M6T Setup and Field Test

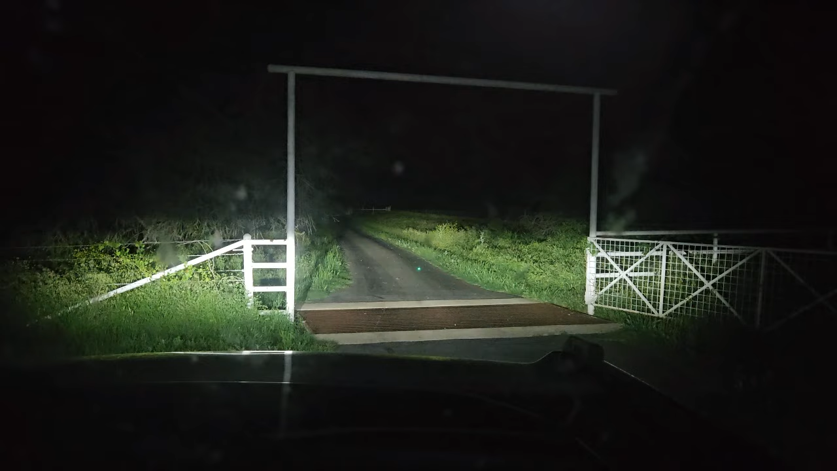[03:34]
You can see there on the screen where it's pinpointed. And then we can look at it out here and you can see where our laser is. Let's see if I'll turn my headlights down here.
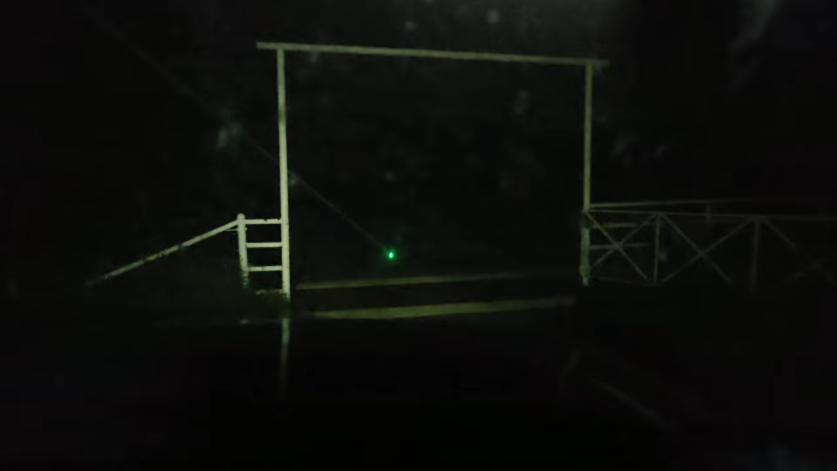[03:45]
And there you go. So you can turn your laser off.
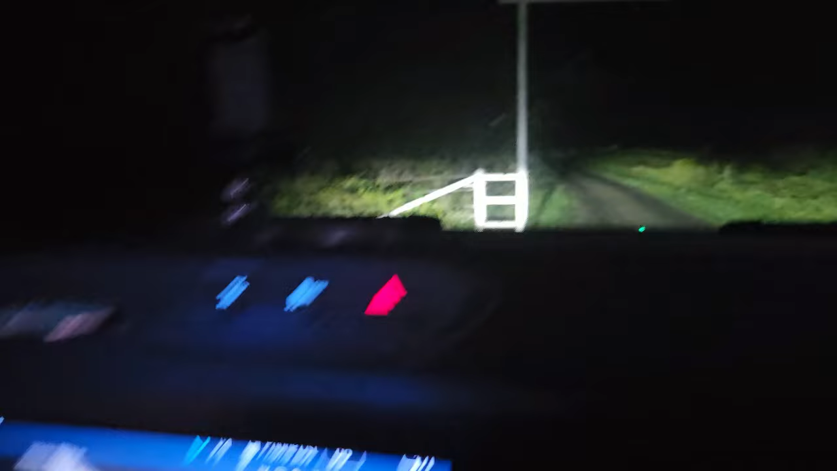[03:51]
And another feature on here is you have a laser range finder.
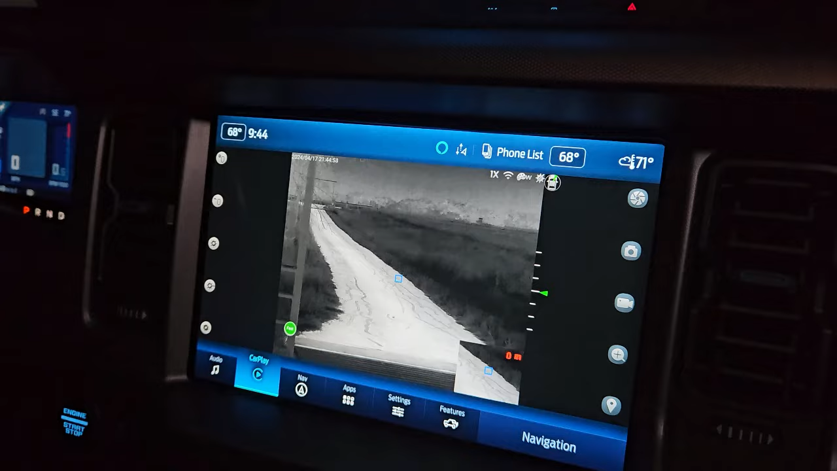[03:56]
So right now it's in meters. We're talking about getting it over into yards. But you can see it can read out here to the gate.
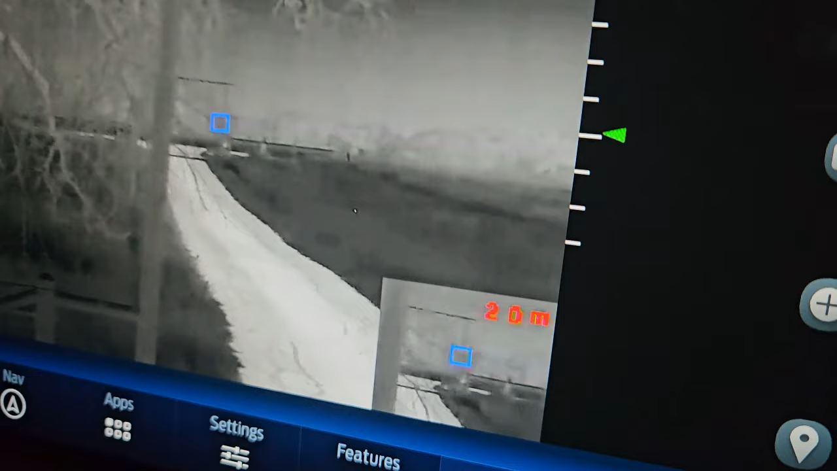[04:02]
And this thing is pretty accurate and I kind of like that little picture-in-picture feature down there on the right. So we got, it looks like we're catching something,
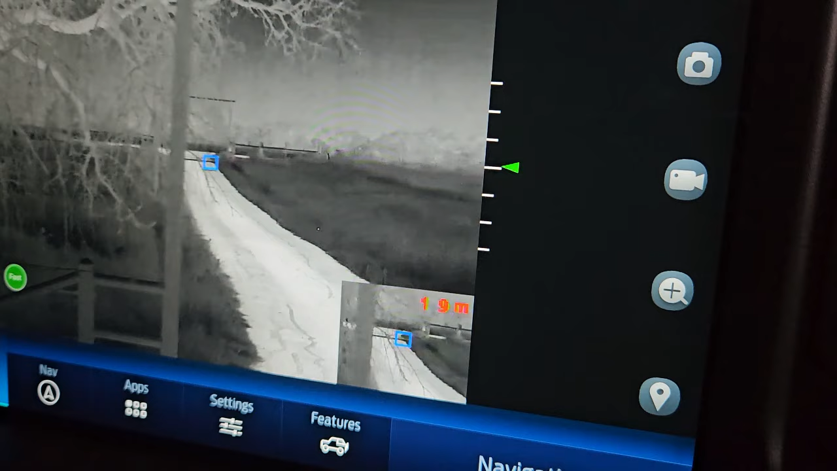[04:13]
catching the branch, catching the branch off that tree so that we can get right below it.
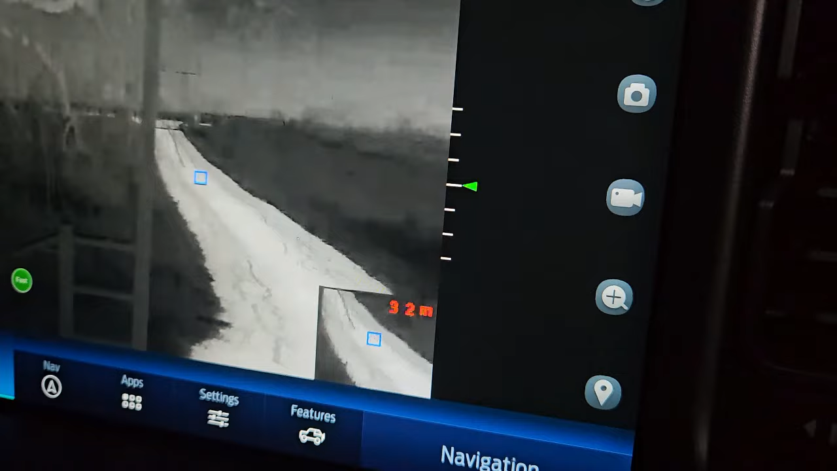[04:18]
It's cutting that beam. Think about 53 meters. Think about adding 10%.
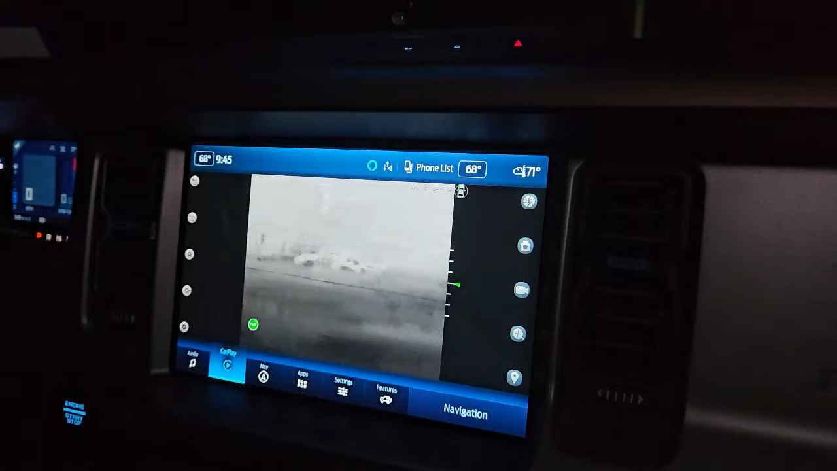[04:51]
All right, we're going to drive down the road here with our M6 and kind of show you, because we want to show how well the video stabilization works on this unit.
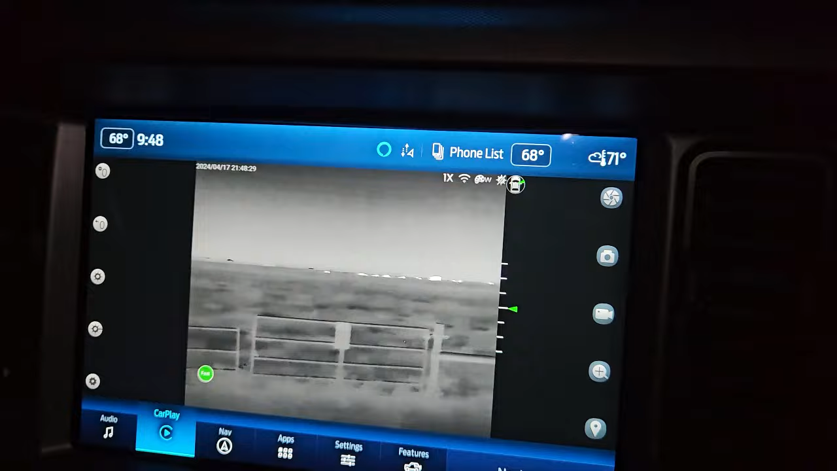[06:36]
Let's see if we got anything else. We got cornfields up and things around us, so I don't know what we're going to find.
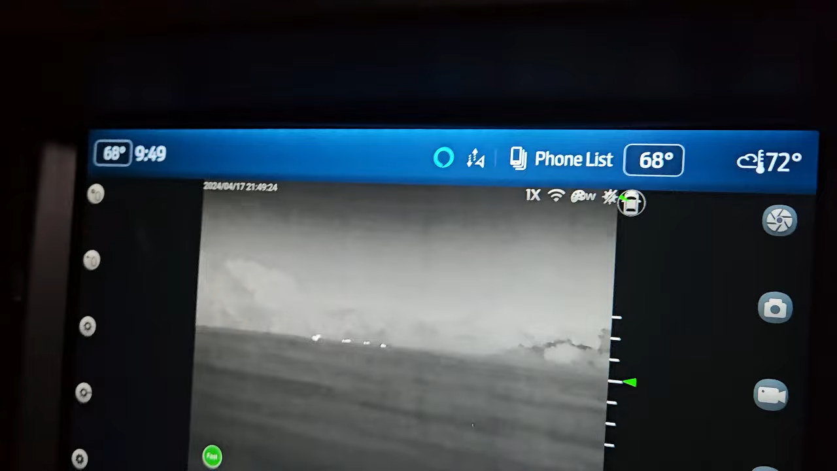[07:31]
I mean we're all in the cab, driving down the road, easily scanning,
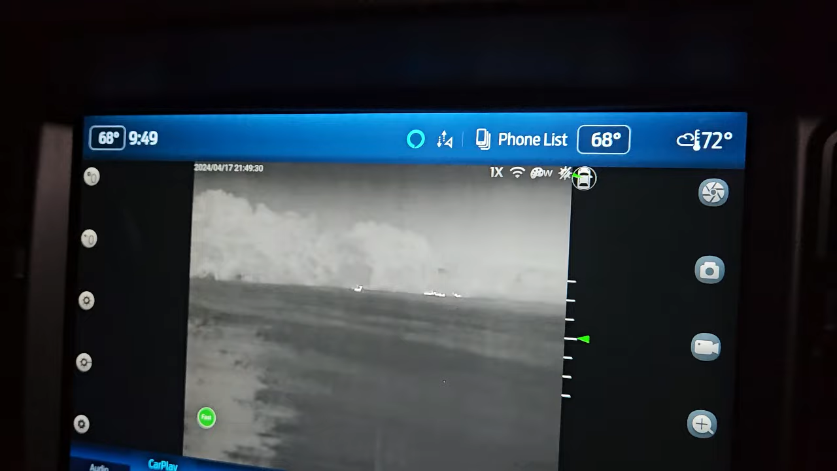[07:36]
could then throw us a range, whoop, laser,
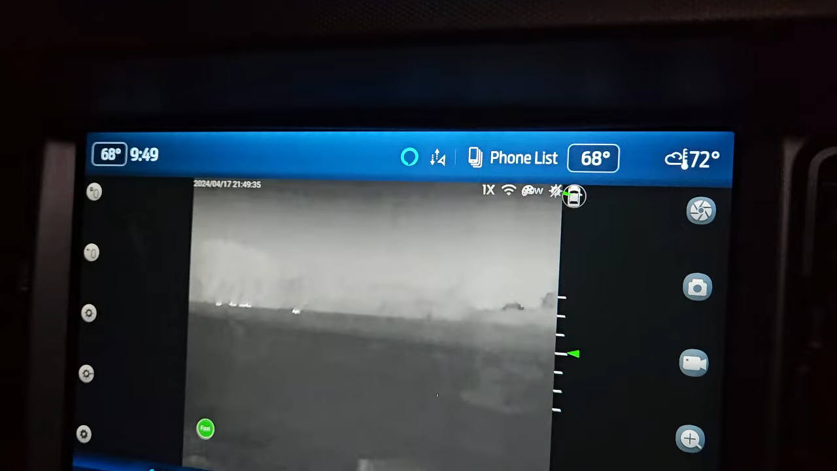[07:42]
we're going to range your deer out here, see how we do,
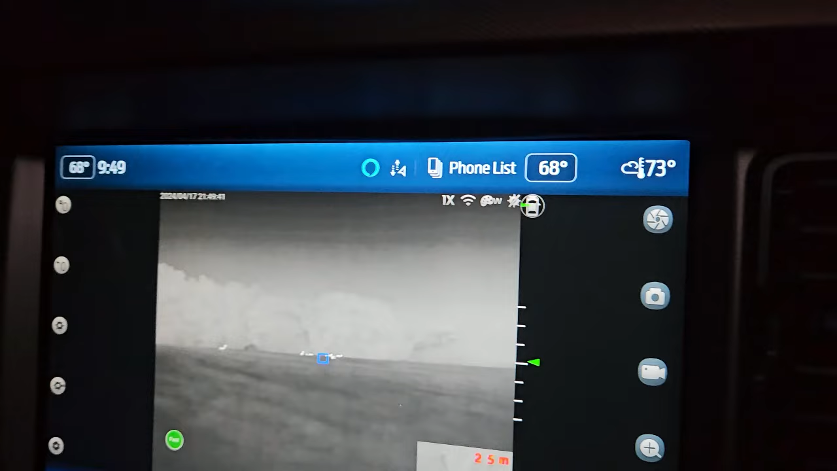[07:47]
so we're out there 113 meters out there,
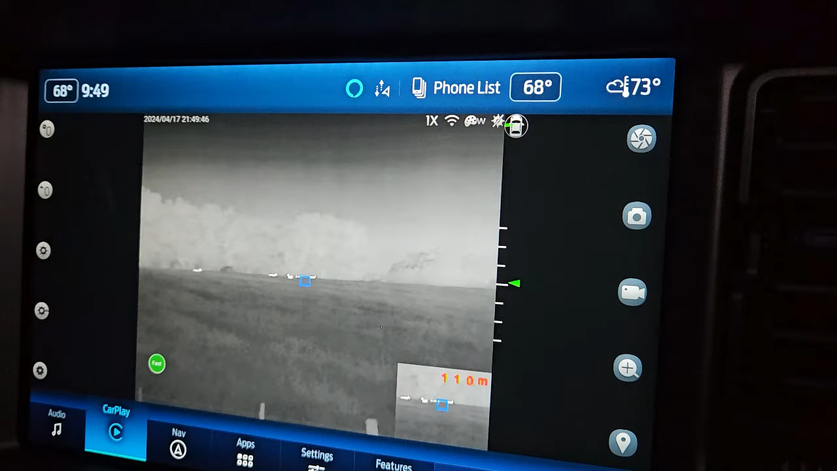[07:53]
you can get kind of fine-tuned on them, yeah, there you go,
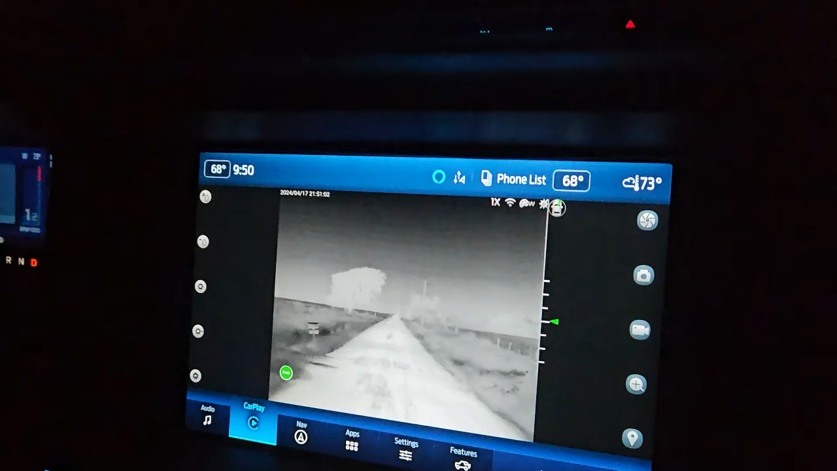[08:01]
so say this thing can turn all,
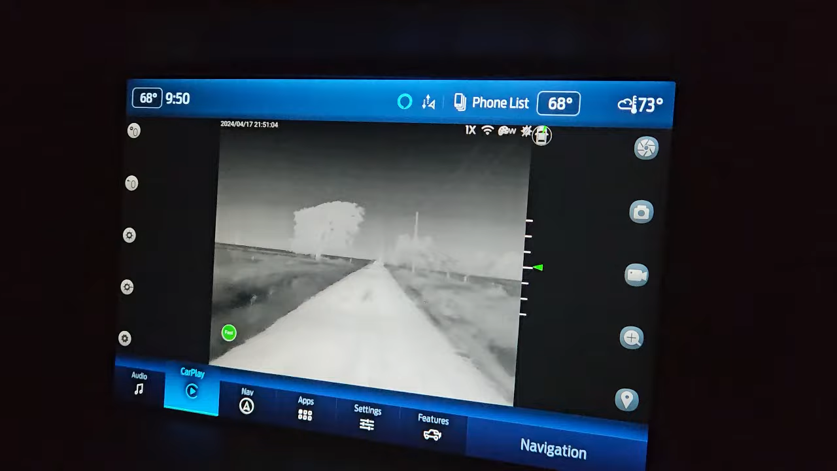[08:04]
whoop, I'm going to go down on the ground here, you can turn this thing all the way around, scanning all the way around you,